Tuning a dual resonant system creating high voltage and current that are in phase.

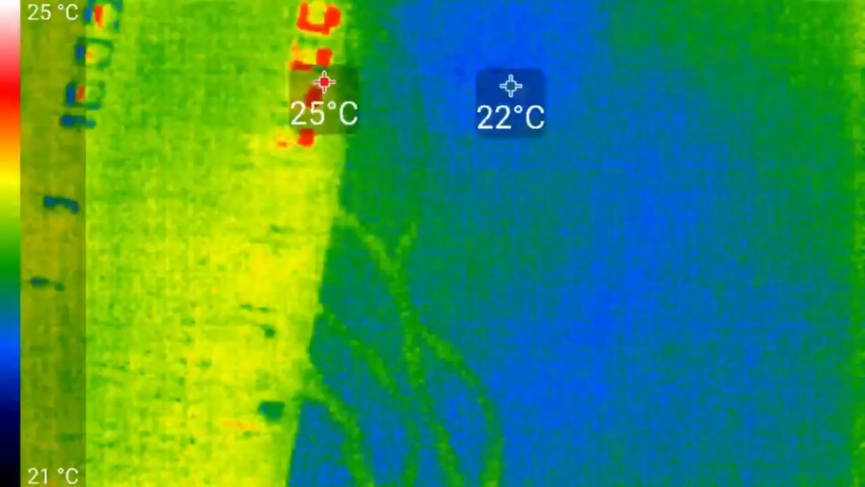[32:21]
On screen: scale top 25°C, scale bottom 21°C
So you see some points here, and there are the connectors to the cables, and here are the cables. It's still very low in temperature.
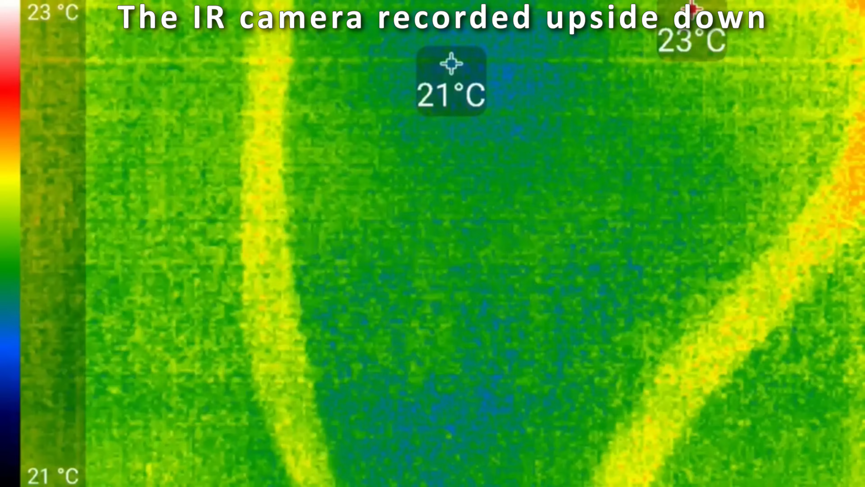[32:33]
On screen: spot 21°C, max 23°C, scale top 23°C, scale bottom 21°C
It all looks good. System's turned off.
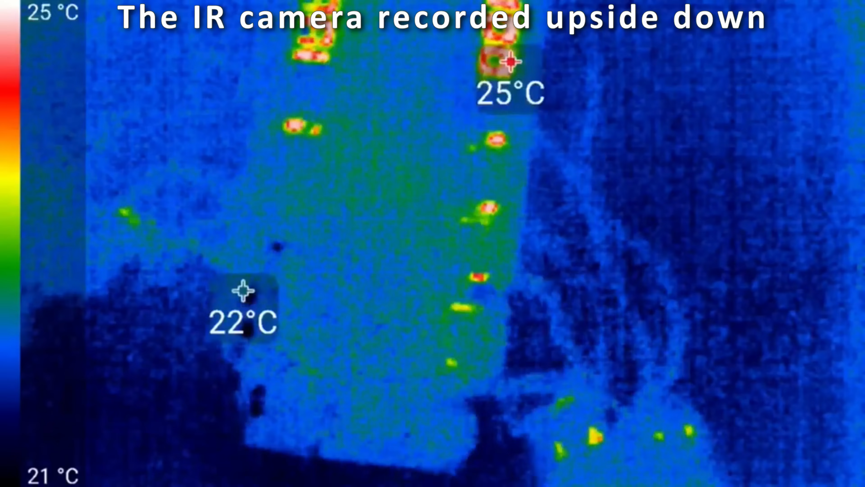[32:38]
On screen: scale top 25°C, scale bottom 21°C
So now I'm gonna turn on the system and bring back those high currents.
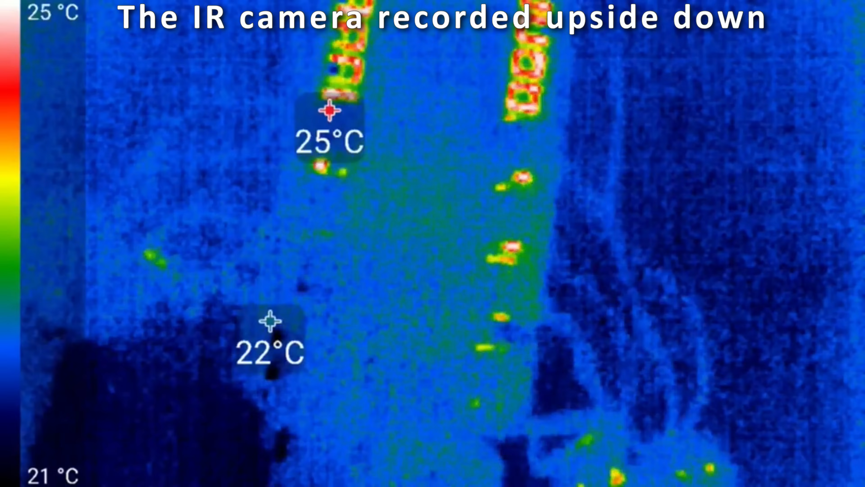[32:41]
On screen: scale top 25°C, scale bottom 21°C
And let's see what is going to happen.
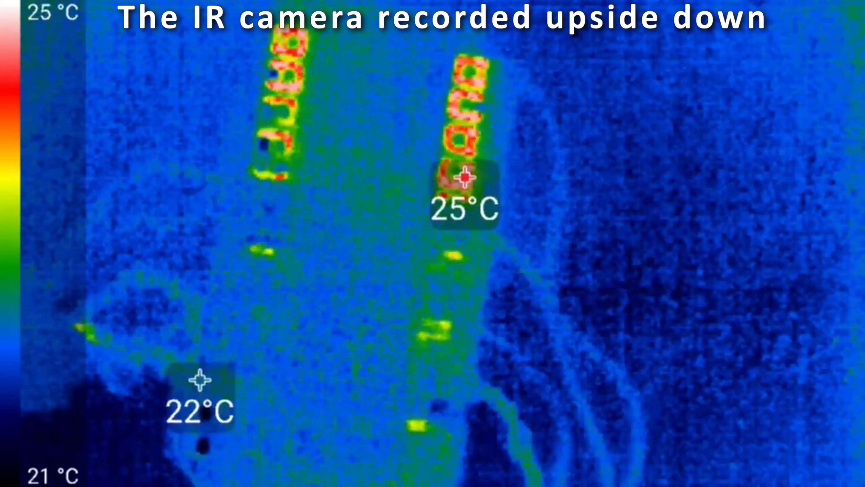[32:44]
On screen: scale top 25°C, scale bottom 21°C
Yeah, so this is the high current setting again.
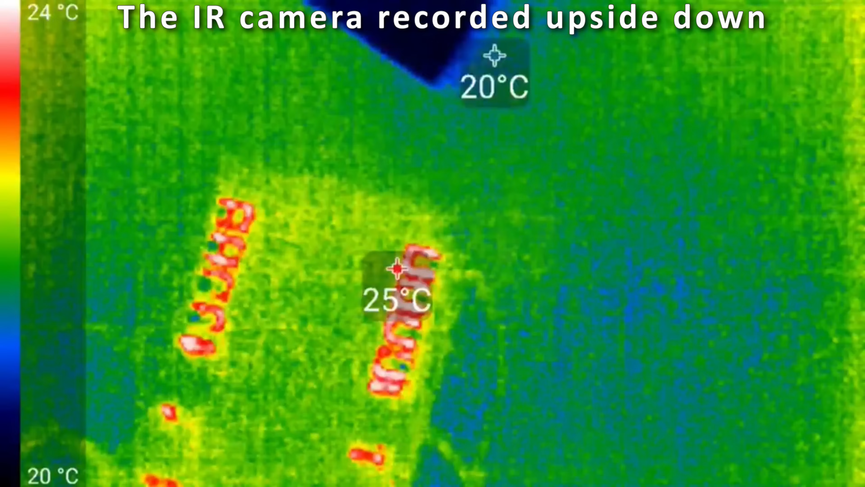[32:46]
On screen: scale top 24°C, scale bottom 20°C
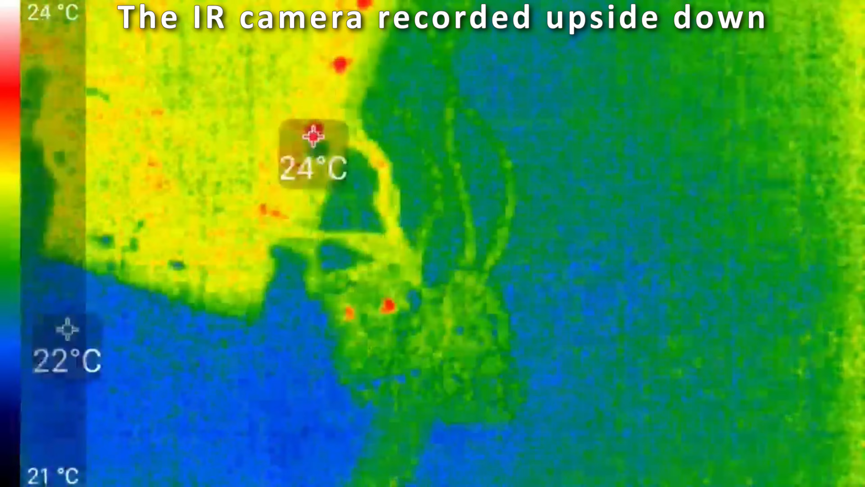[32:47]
On screen: scale top 24°C, scale bottom 21°C
And I'm looking at the cables.
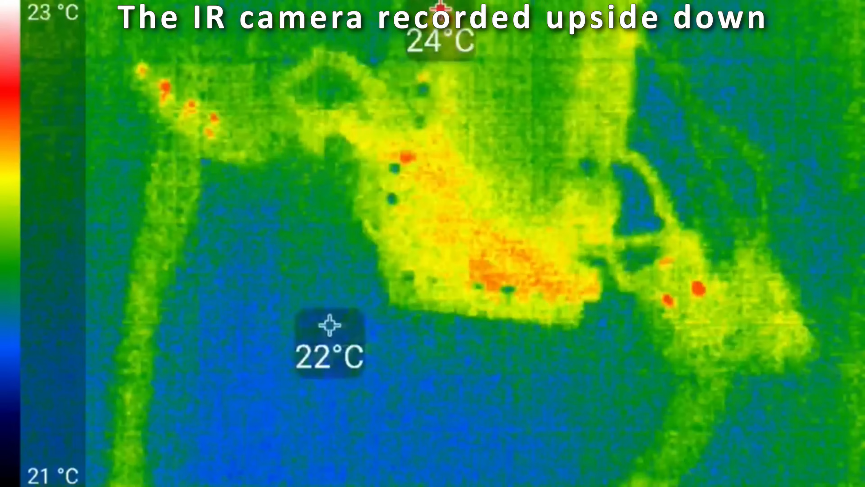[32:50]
On screen: spot 22°C, scale top 23°C, scale bottom 21°C
It doesn't really get hot.
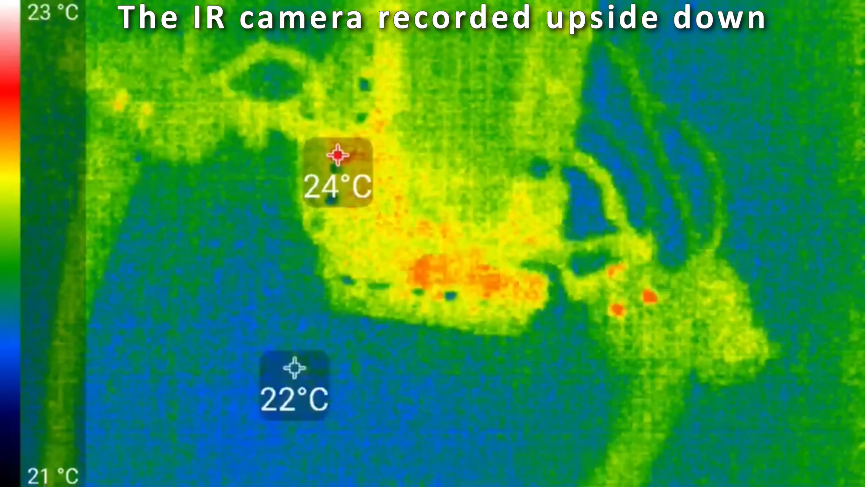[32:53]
On screen: scale top 23°C, scale bottom 21°C
Capacitors maybe slightly start to increase in temperature. I don't really see development of very high currents in the cables.
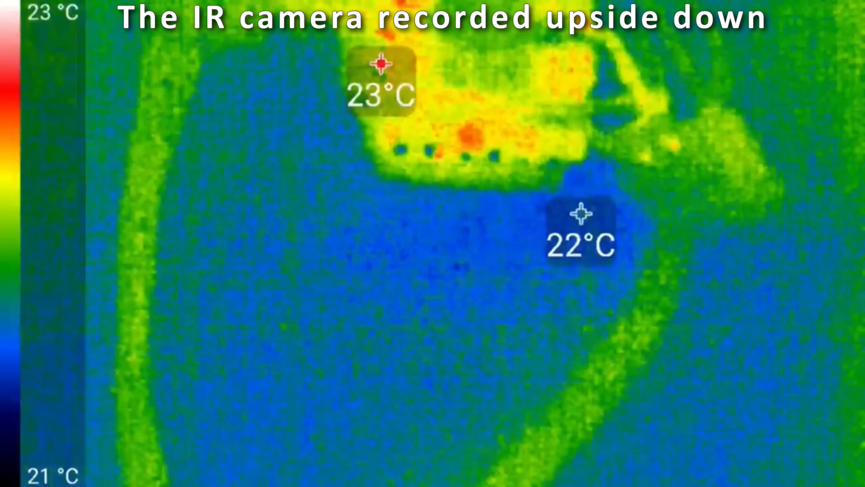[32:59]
On screen: scale top 23°C, scale bottom 21°C
I mean, temperature is low. Here are the coils.
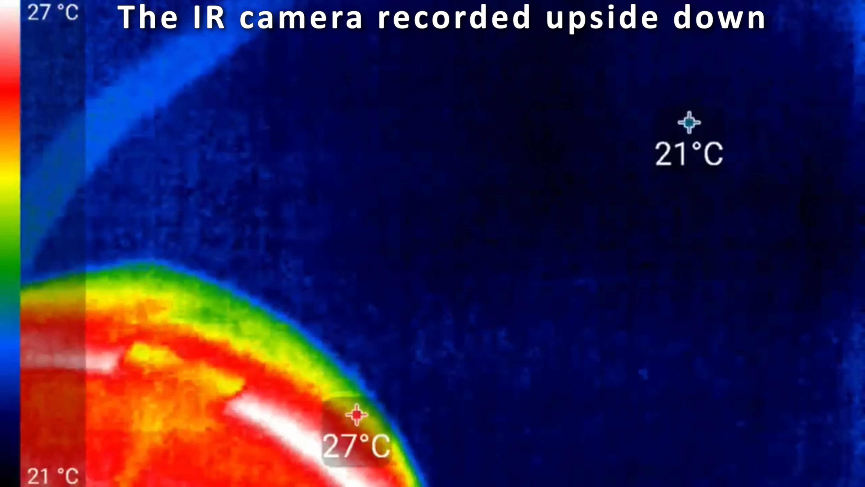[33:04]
On screen: scale top 27°C, scale bottom 21°C
So that coil is a little bit warmer. That is the top coil.
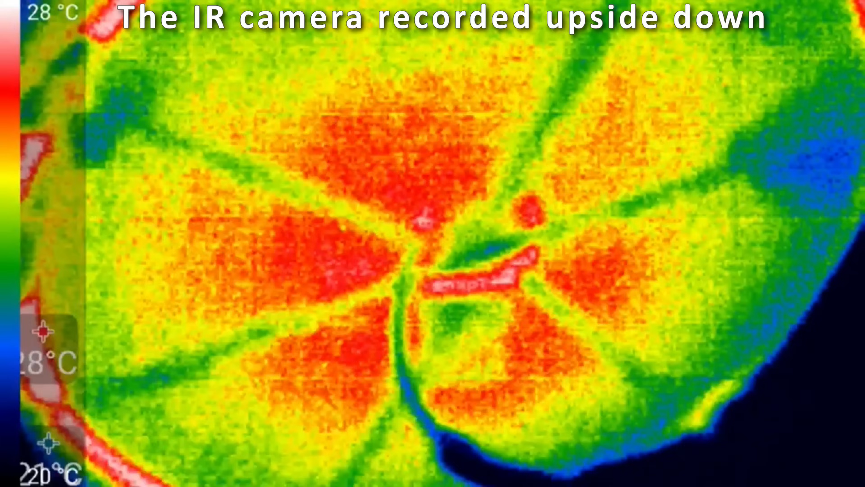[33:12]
On screen: scale top 28°C
The high voltage coil looks 27 degrees in the center. So that has some heat development, but it's very 28. Yeah, it's rising in temperature.
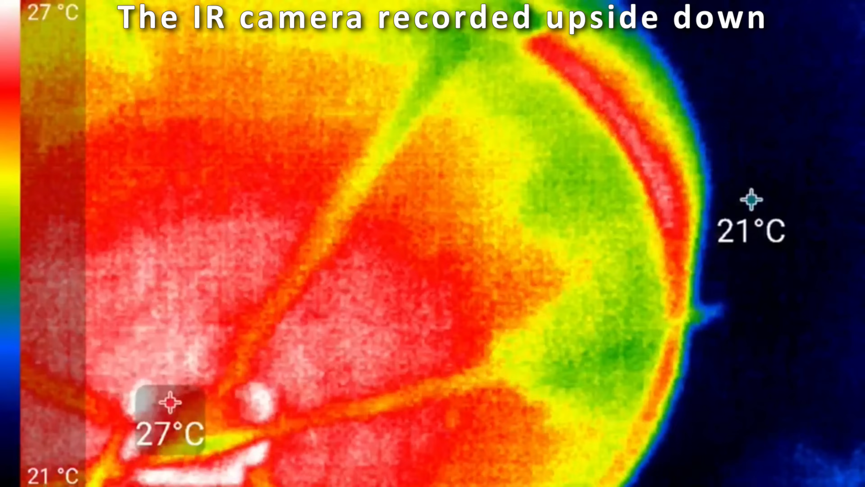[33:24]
On screen: scale top 27°C, scale bottom 21°C
Let's look at the stack from the side.
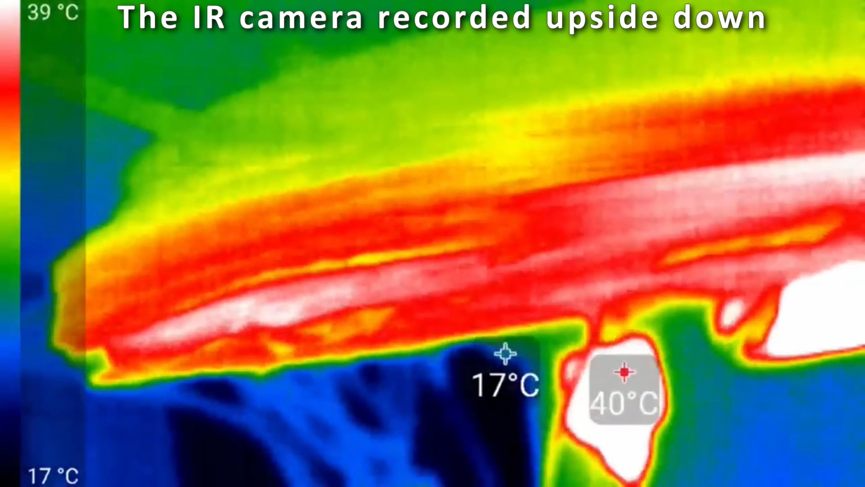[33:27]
On screen: max 40°C, scale top 39°C, scale bottom 17°C
I'm now looking. So the bottom coil is the high current coil. Pretty hard to see.
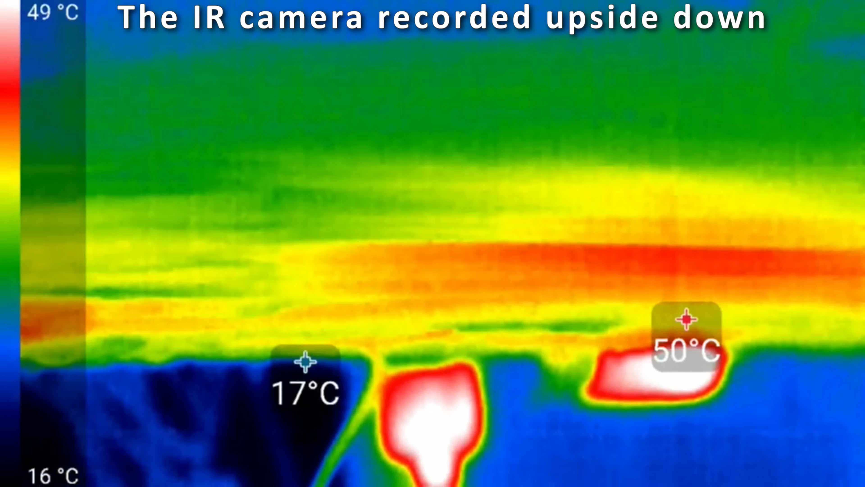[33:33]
On screen: scale top 49°C, scale bottom 16°C
Well, it actually looks good. It doesn't show really increase of temperature in the center. Does read 50 degrees Celsius.
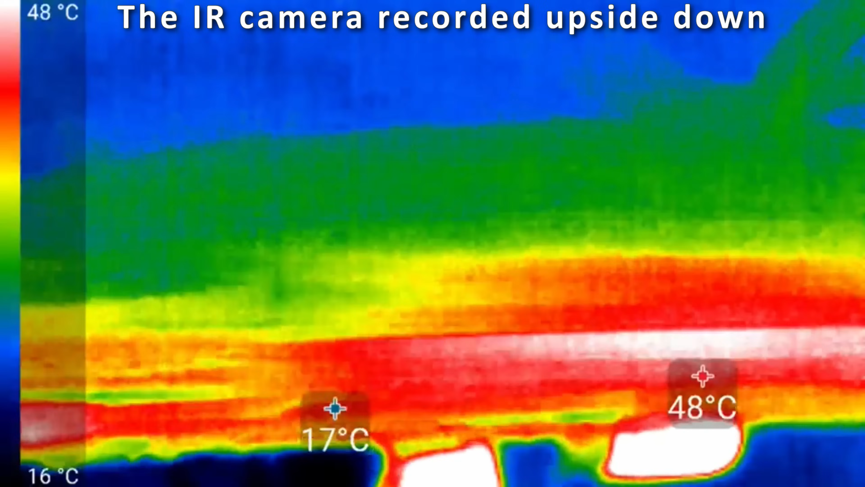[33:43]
On screen: scale top 48°C, scale bottom 16°C
So that actually is increasing. Is that the paper? It looks like the paper is heating up.
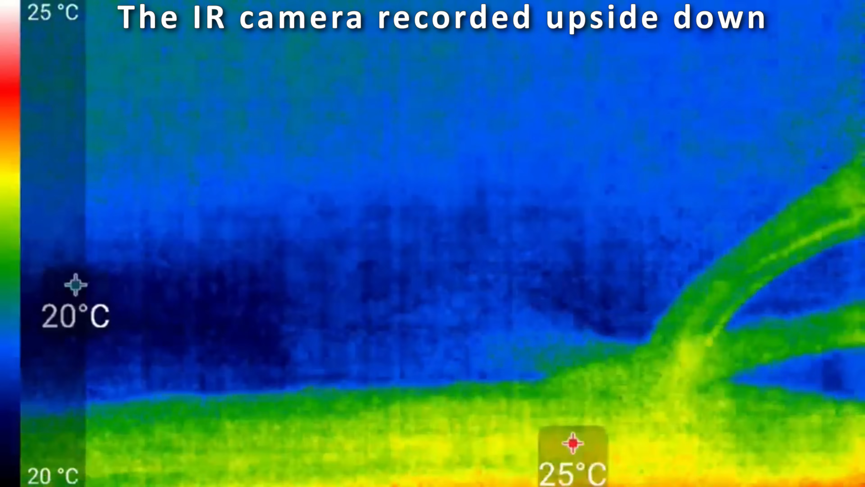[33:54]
On screen: scale top 25°C, scale bottom 20°C
The bottom coil, the high current coil, actually looks cooler.